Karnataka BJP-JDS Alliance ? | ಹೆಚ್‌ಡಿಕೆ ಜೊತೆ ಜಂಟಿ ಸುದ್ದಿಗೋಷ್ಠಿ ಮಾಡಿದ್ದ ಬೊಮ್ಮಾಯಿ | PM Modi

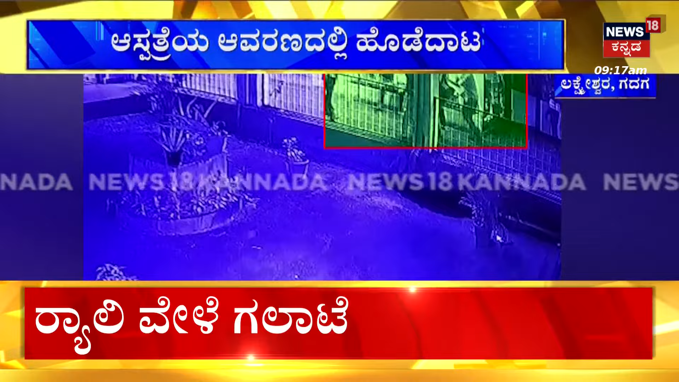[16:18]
ಬಸ್ ನಿಲ್ದಾಣದ ಎದುರು ಗಲಾಟೆಯ ವಿಡಿಯೋ ವೈರಲ್ ಆಗ್ತಾ ಇದೆ. ಗಲಾಟೆಯಲ್ಲಿ ಹಲವರಿಗೆ ಗಂಭೀರವಾದಂಥ ಗಾಯ ಆಗಿದೆ. ಹಣಕಾಸಿನ ವಿಚಾರಕ್ಕೆ ನಡೆದಂಥ ಘಟನೆ ಇದು. ಕೈಲಿದ್ದಂಥ ಬಳೆಯನ್ನು ಬಿಚ್ಚಿಕೊಂಡು ಹೊಡೆದಿರುವಂಥದ್ದು ಯುವಕ.